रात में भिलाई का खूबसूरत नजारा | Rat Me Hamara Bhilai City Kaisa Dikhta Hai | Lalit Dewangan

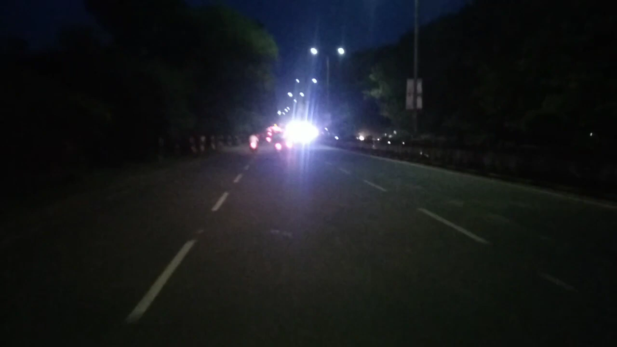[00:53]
बेश्ट लगता है रात का जो नजार है ना देखने लायक रहता है भिलाई तो मैं कई बार आगे हूं और आज मौसम थोड़ा-थोड़ा खरा� लग रहा है सामने में है आपका सेटर्सिस का चौक है मारा जो भिलाई
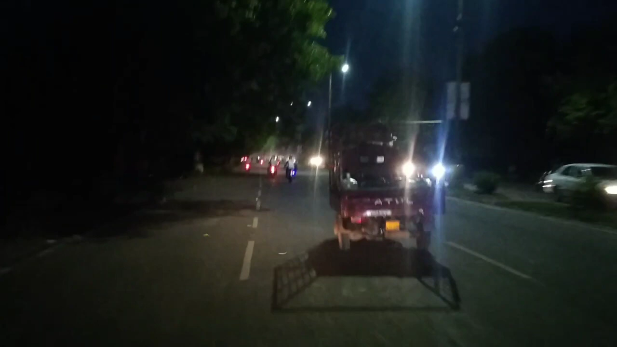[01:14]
सिटी है सच में बहुत ही प्यारा है बाकी जगह का तो मुझे नहीं पता है क्योंकि मैं ज्यादा बाहर
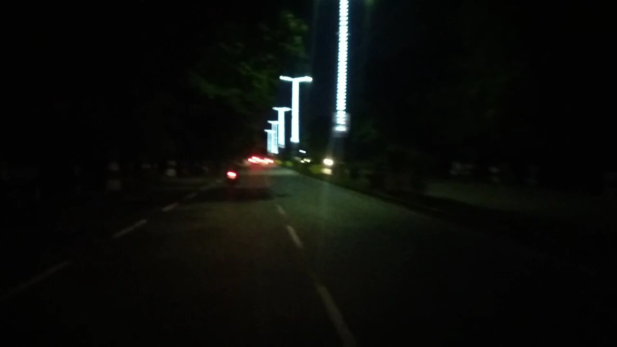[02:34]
लगَा अ अच्छा लगा शिटी सिटी और वहां पर अमबिकापूर में बहुंस सारे पिगणिक में के सपार्ट हे
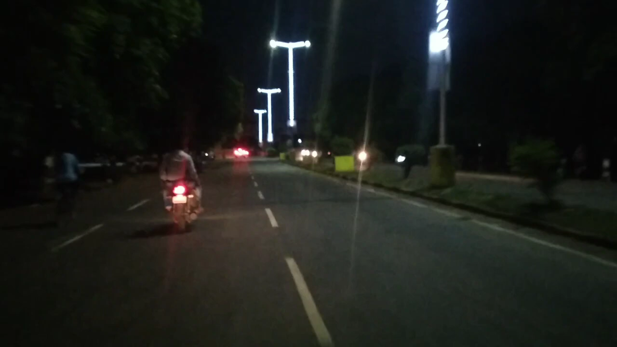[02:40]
तो मैं पिगणिक में स्पार्ट देखने के लिए गया हुआ था सामने मे यह आपका पावर हाउस का जो नया वोवरपीज है अभी तक इस्टार्ट ही नहीं हुआ कभी स्टार्ट होने वाला मुझे अभी तक पतन नहीं है
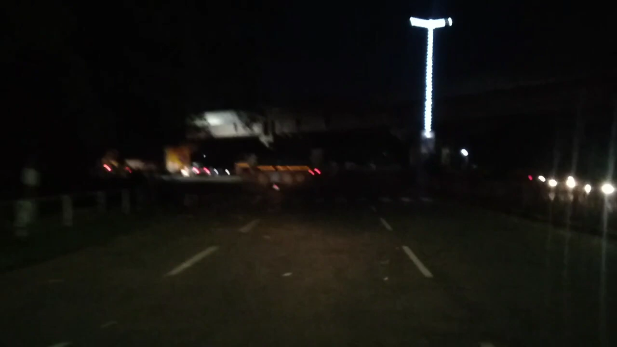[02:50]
यह है खुड़सी पार का चौक है वैसे तो मैं खुड़सी पार का वीडियो दिख्लाने वाला था लेगें वहाँ पे रेलवे क्राशिंग